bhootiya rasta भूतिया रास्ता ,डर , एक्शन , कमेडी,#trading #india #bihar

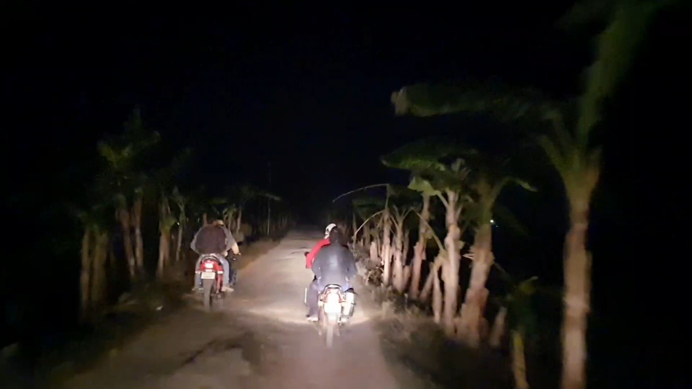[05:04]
दूर दूर से पेड़ पौधे से लगा हुआ है और रास्ता कितना टूटा फूटा।
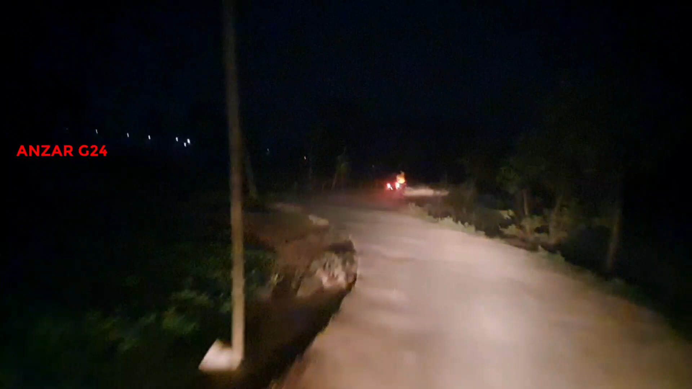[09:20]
जहाँ भूत का ज्यादा डर होता है, कुत्ता का, जंगली कुत्ता का, चोर का। भाई आराम से गाड़ी चलाना, रास्ता भी खराब है, जंगल की तरह लग रहा था। अच्छा कई गाड़ी है हम लोग पास,